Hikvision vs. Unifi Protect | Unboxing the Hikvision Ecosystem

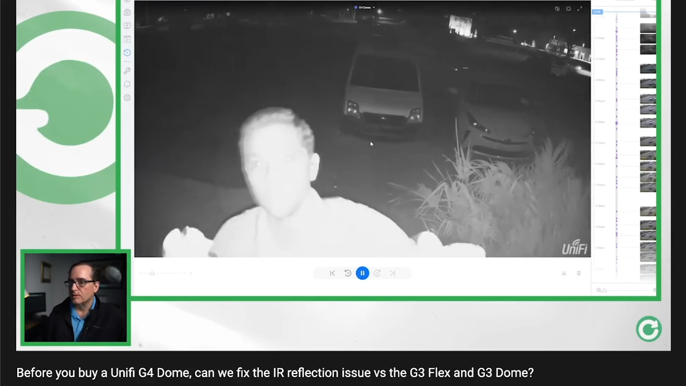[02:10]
We found out in the UniFi Protect dome cameras, the three and the four, how important cleaning the dome is.